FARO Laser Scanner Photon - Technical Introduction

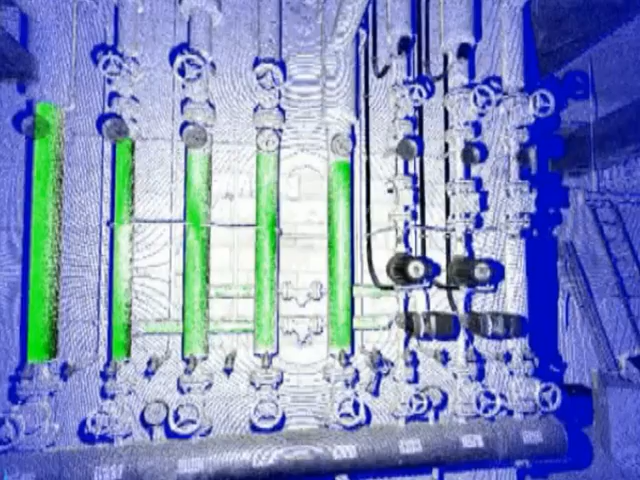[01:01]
This procedure creates a detailed three-dimensional image of the environment.
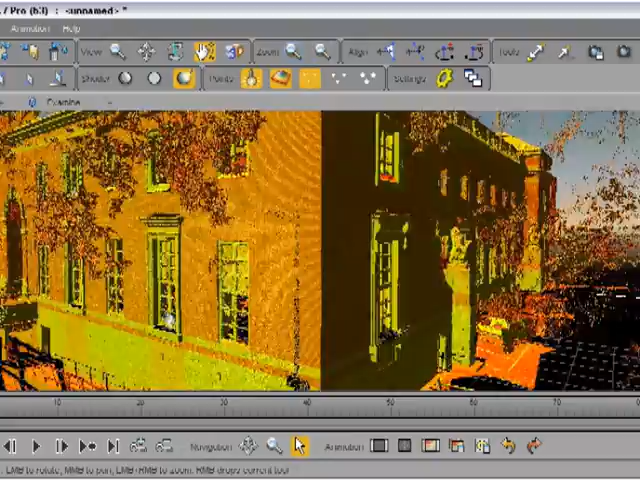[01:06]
The resolution is up to a thousand times higher than with a commercial megapixel camera.